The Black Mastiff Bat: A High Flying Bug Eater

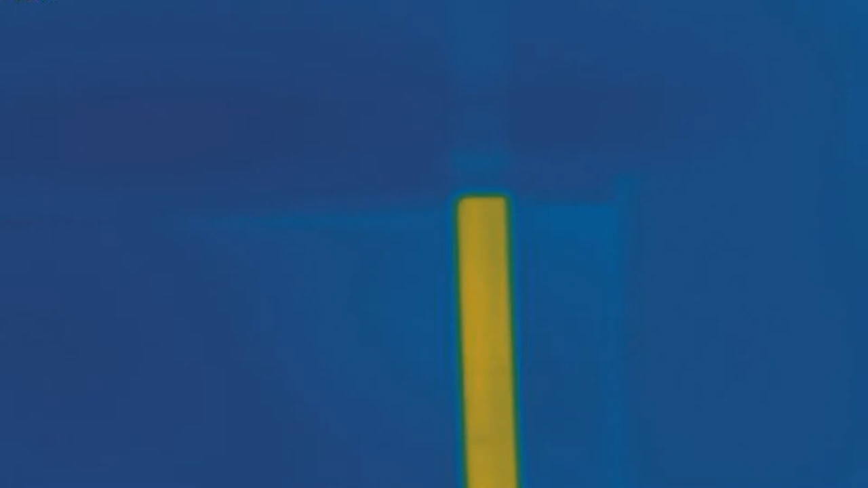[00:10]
As it heats up, a visitor appears to hug the pipe.
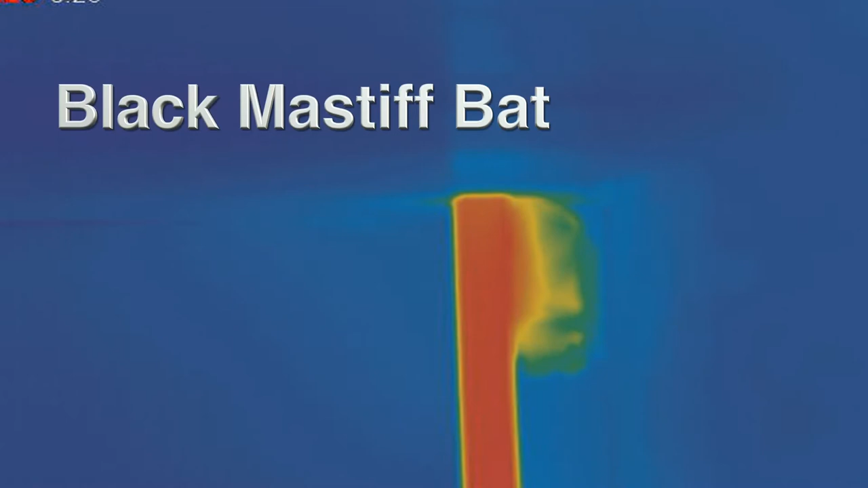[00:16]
Then more of his buddies show up and enjoy a hot, dry place.
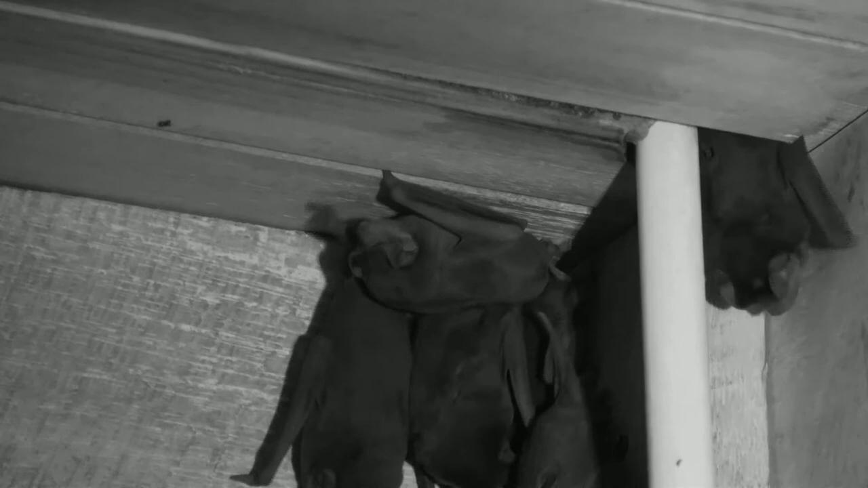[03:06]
Black Mastiff bats have small colonies of 30 to 50 members of both sexes.
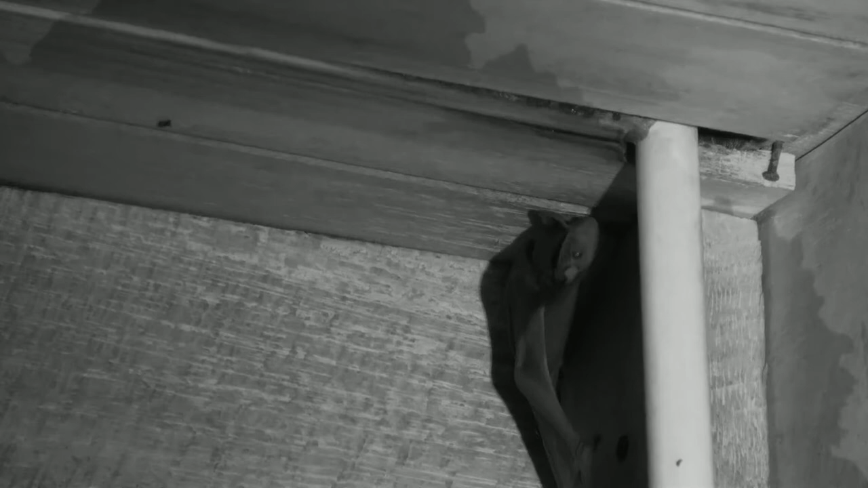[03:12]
Due to their long, narrow wings made for fast flight, they need about 4 or 5 meters of vertical drop
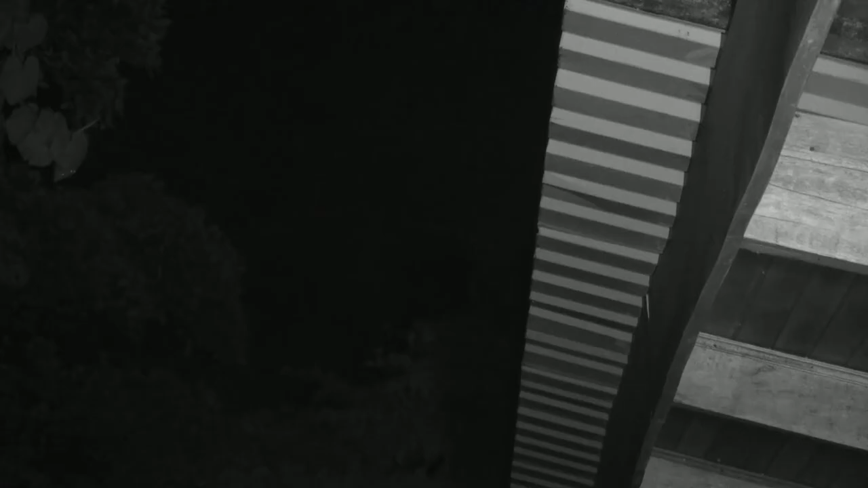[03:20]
from the roost so they can get enough speed up for flight.